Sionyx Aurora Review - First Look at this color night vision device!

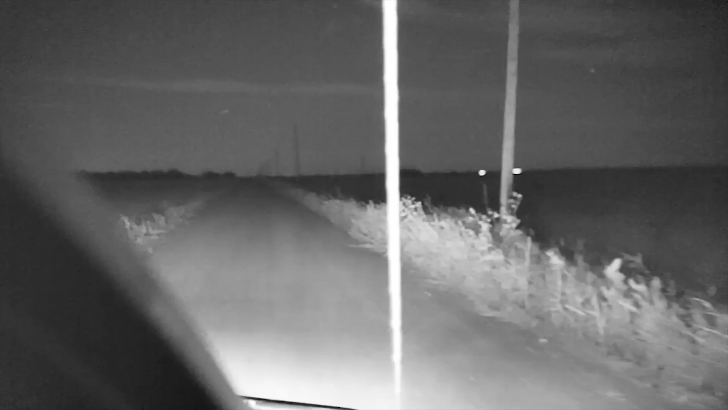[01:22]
And here's a quick clip of us driving so this is driving lights off about a quarter moon and the parking lights are on so we don't have IR lights on the truck so we run with the parking lights in. In this fashion it was actually pretty similar to a PVS 14. Here you see a hog at about 60 yards this is again with a quarter moon no IR light.
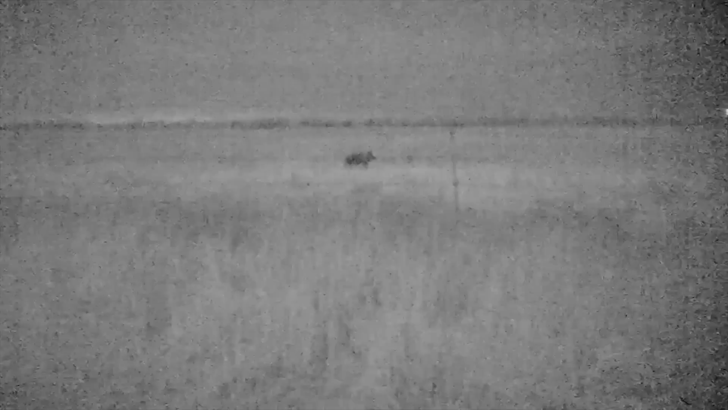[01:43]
Alright the big question that I'm sure people are going to have is how does this compare to a PVS 14 and what I can tell you is when the moon's out it it compares pretty favorably.